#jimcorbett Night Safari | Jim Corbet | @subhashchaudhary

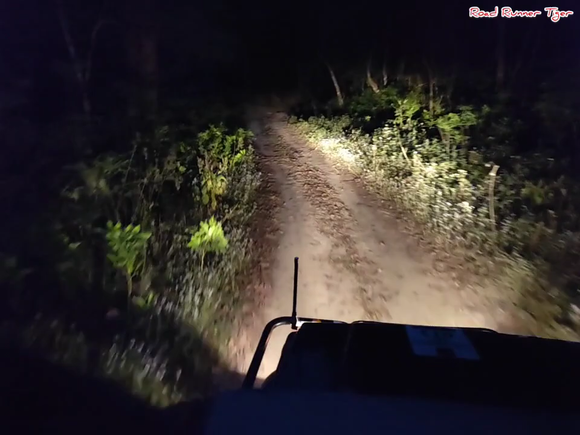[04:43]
और वहाँ का जो जोन है सफारी जोन, वहाँ सफारी कर रहे हैं। पूरी तरह से अंधेरा हो गया है, का क्या मूवमेंट रहेगा नहीं मालूम, लेकिन ये कंफर्म है कि अभी डर बहुत लग रहा है।